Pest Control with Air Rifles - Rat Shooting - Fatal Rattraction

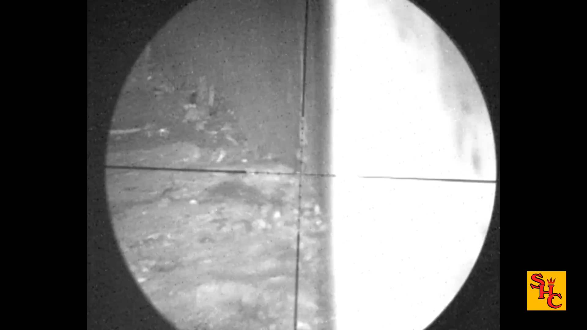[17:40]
he zaps it straight in the side of the head bro's last rat of the session
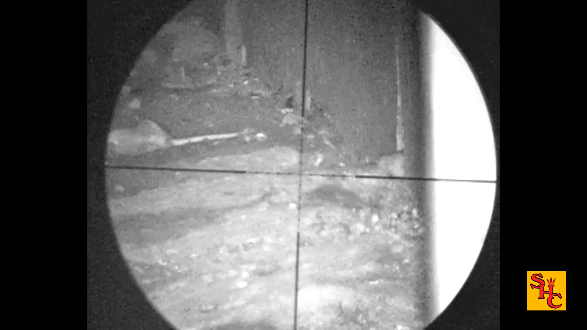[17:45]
quite clearly see it's dead nicely done bro
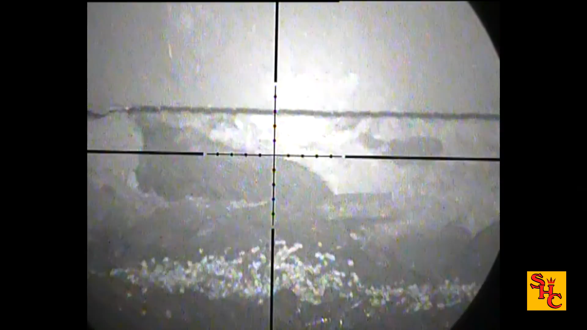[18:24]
one of these will stick his head up far enough in a minute hopefully
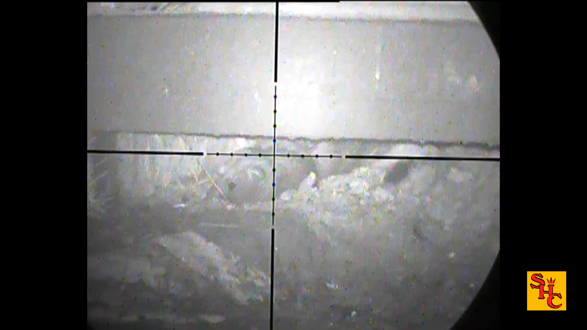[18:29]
see those rats there i think they were previously shot like before and not picked up
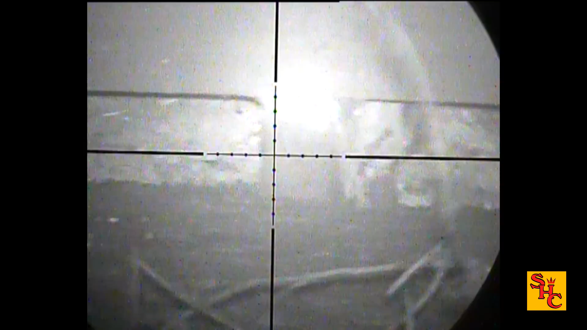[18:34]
very deceptive they could be quite away under those pallets and you get close to them you can't see they're kneeling down in the muck which is no one's going to do in their right mind this is more like it
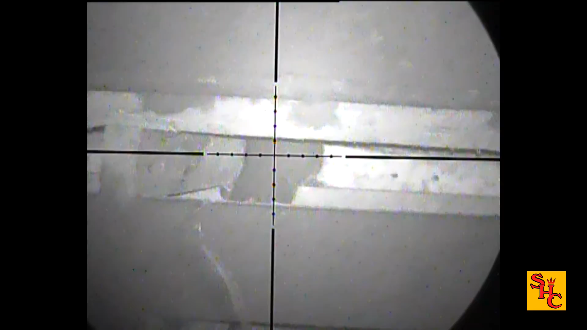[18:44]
only sat there for about five minutes just got dark
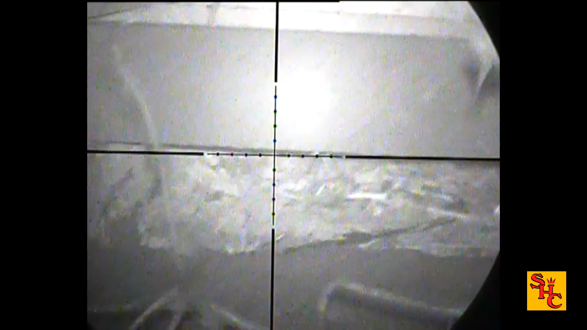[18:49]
lots of activity already there we go straight in the top of the head half-groom rat i'm off the mark
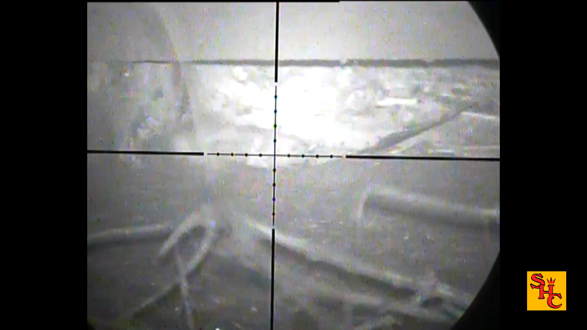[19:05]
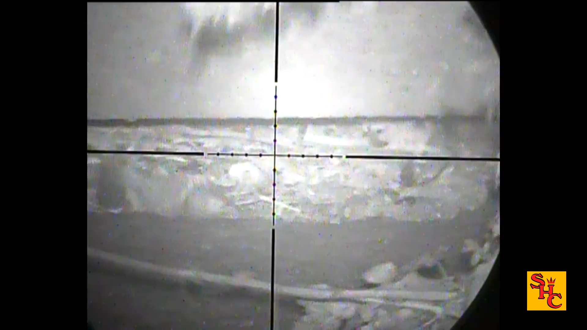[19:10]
brother's out this evening as well but he wasn't filming he whacked a few there's another one in the bushes
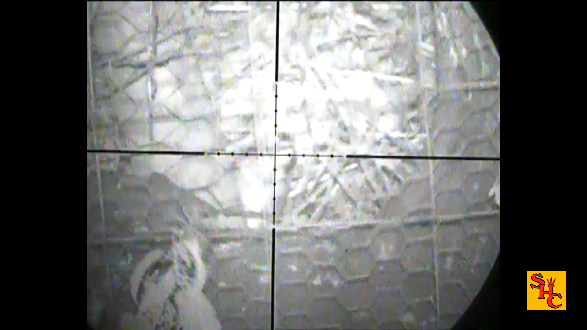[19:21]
you can tell what the same today rifle is completely different same than it was before again that's because it's got a regulator and tune from kev g
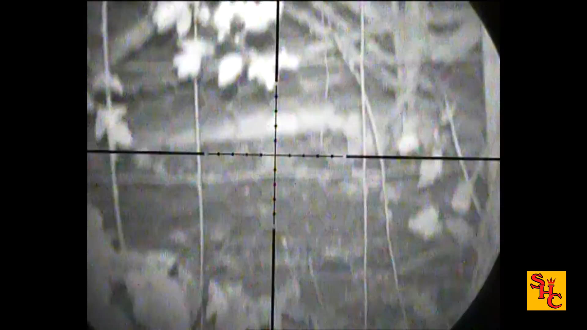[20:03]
they feel quite safe body shot that little rat jumped in there and died behind that bush
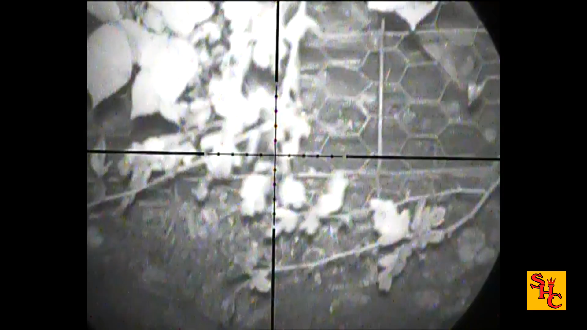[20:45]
there we go another stuck his head in line
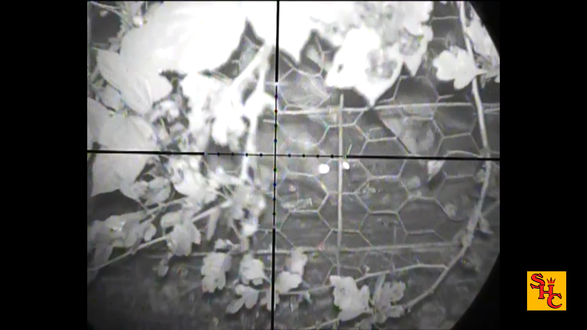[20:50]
never quite know where the rat's going to pop up he never knew that was coming did he two on the bench there quite happy with that
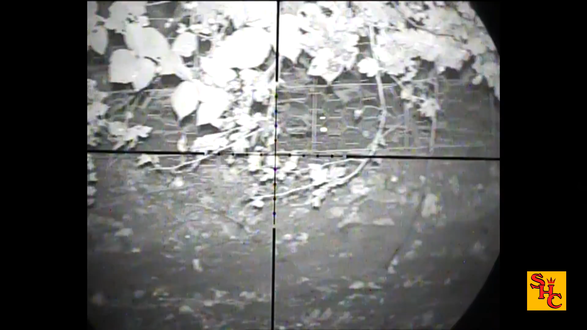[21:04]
looking for number three i didn't get any opportunity there had to move
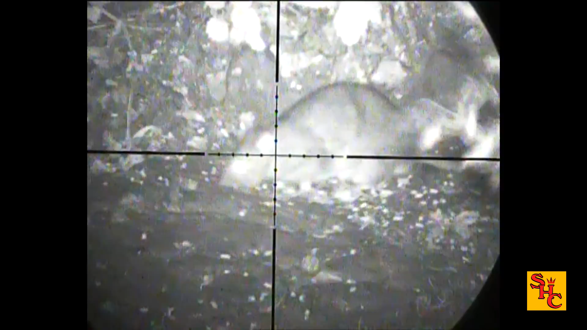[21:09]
let's spot this one come out for the feeder scattered around just so pull the trigger
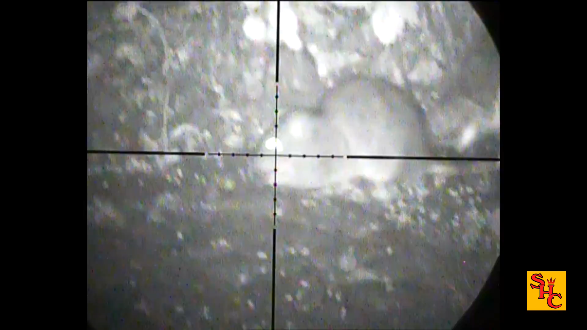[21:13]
pulls his head back and fit him pretty much through the eyes not good
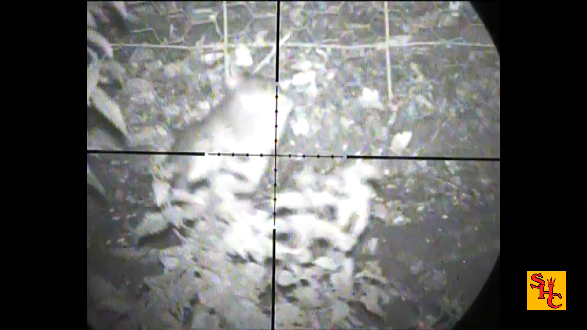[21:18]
take him a second shot to the body
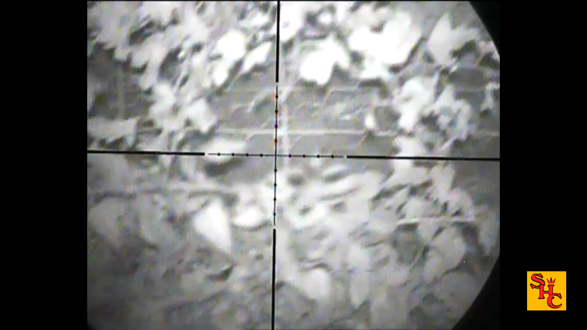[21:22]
if you hit him properly through the head there shouldn't be any movement of the head not any conscious movement
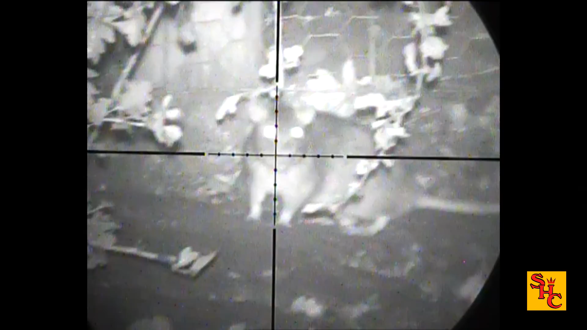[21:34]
this is more like it straight on head shot i like these a lot
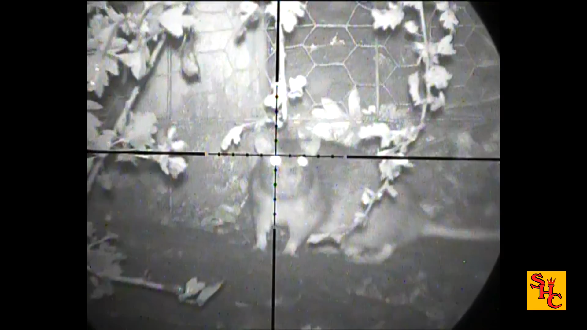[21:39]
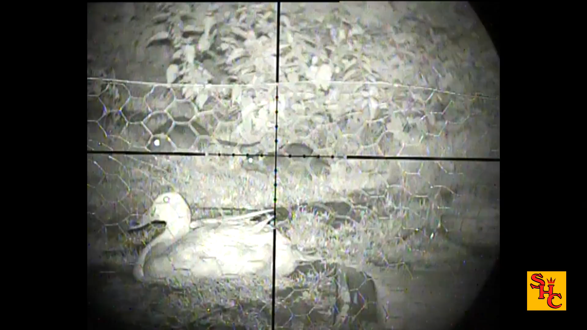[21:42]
that one's kicked over to the side the shot was good though
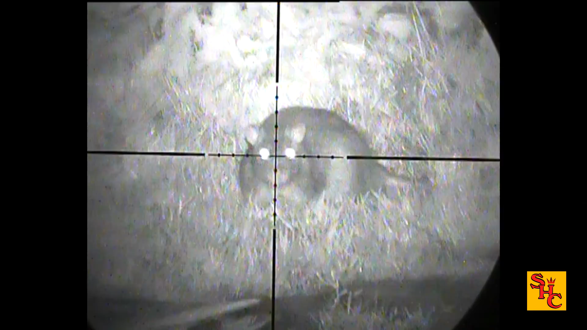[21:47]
here's another quite fat rat sat in the open this is the trouble they're moving around near them squabbling
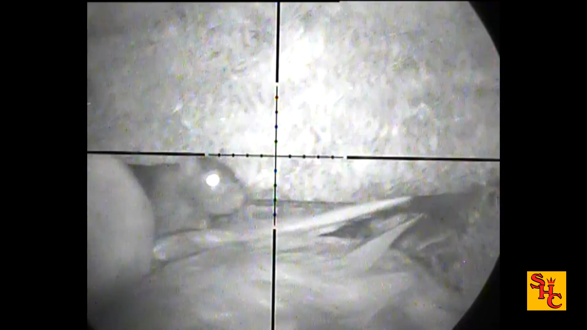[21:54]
or some sort of rat politics going on somewhere that's what we normally do when we go shooting them at night